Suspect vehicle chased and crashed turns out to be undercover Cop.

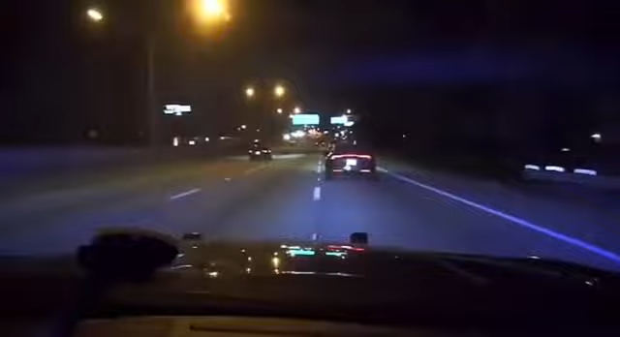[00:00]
It's on the top 860. I'm in our past 7. Alright, East side, I'm pushing 7, 8 right now. We're at 8. I'm on the perimeter roll now. Alright, 1, 2, 7.
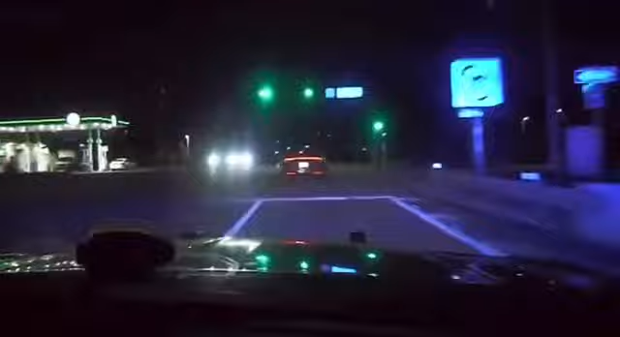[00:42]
I'm heading north on 12. I'm heading north on 12.
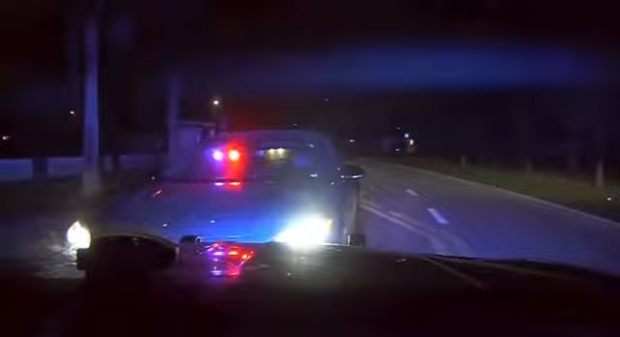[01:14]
Yeah, I got the wrong car.